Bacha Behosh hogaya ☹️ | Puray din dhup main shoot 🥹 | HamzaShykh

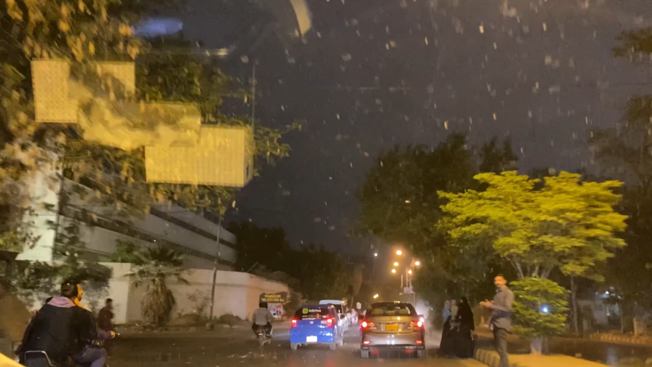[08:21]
अल्लाह पाक खैरियत से हम सबको पहुँचाए जितने भी लोग हैं इस रोड पर. या अल्लाह बारिश भी शुरू हो रही है. हो गया काम बेटा.
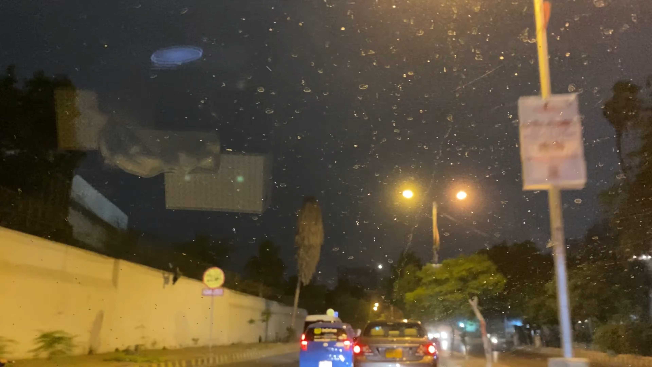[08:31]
ओए होए अब घर भागते हैं यार. आज ज़िंदगी में पहली बार इतना डर डर के गाड़ी चला रहा हूँ सीरियसली.
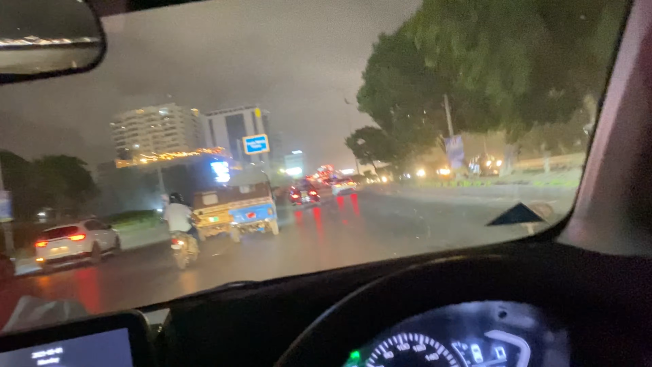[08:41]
आप मनाजिर देख सकते हैं. बहुत बुरा हाल है रोडों का और सब पागल हुए हैं भगा रहे हैं और सबको लगी हुई जल्दी पहुँच जाए.
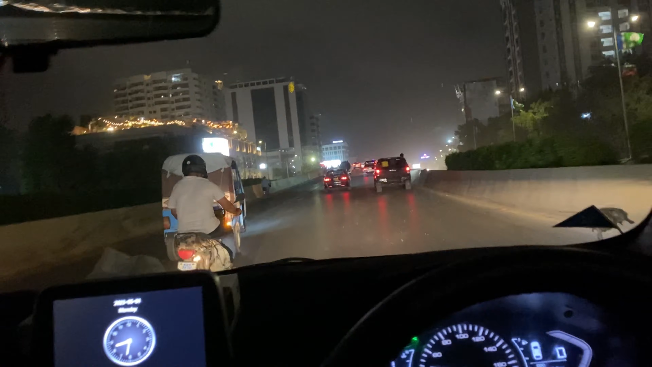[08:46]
बहुत ज़्यादा आंधी आ रही है इस वक्त.
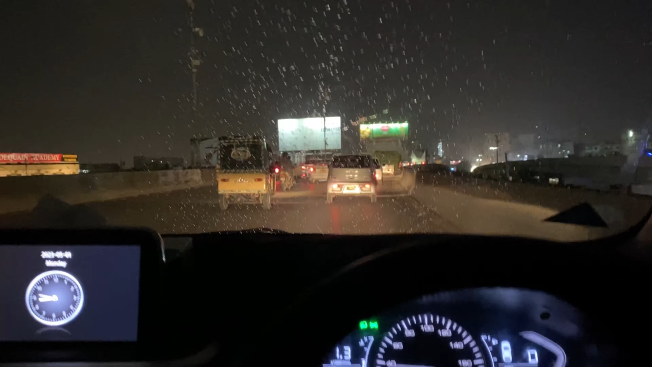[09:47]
मैं दुआ मांगता हुआ आया था और अब जाके बारिश हुई है जो आपके सामने है. तो बस अब स्लो जा रहे हैं हम और अल्लाह पाक खैरियत से पहुंचाए.